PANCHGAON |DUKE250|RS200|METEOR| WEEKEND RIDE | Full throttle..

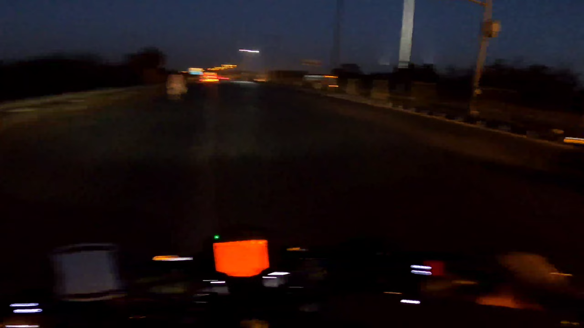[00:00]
सो हेलो गाइस, वेलकम बैक टू द न्यू व्लॉग। तो ये अपनी वीकेंड राइड है एंड इसमें अपने साथ एक आरएस भी है 200 जो
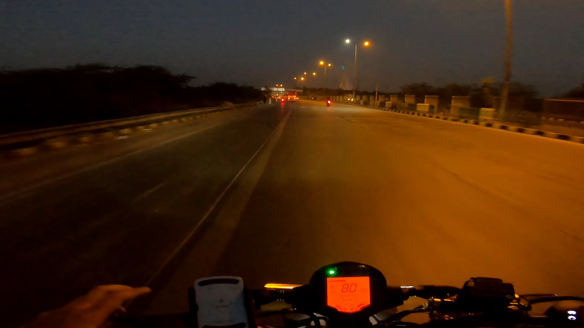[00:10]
अपने जोनाथन भाई चला रहे हैं एंड आगे अपने को मीटियोर 350 भी मिल जाएगी जस्ट सिग्नेचर ब्रिज क्रॉस करते ही।
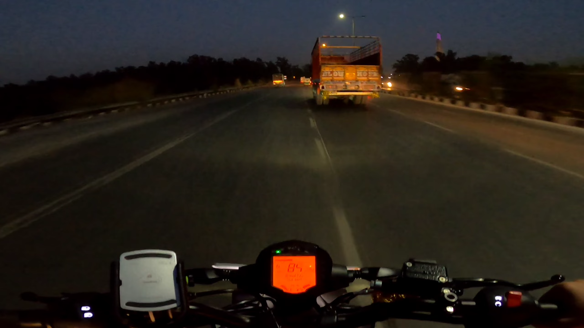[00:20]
तो तीन बाइक है एंड अपन जा रहे हैं थोड़ा सा दूर, नई लोकेशन है, मैं आज तक गया नहीं हूँ वहाँ पे। ताकि जो मीटियोर पे है बंदा वो राणा है, तो जिसे आपने शिमला वाले 3rd एपिसोड में देखा होगा। एंड बाय द वे ये स्पीड वाले कैमरे टू व्हीलर के लिए नहीं है, तो अभी तक तो अपन बचे हुए हैं।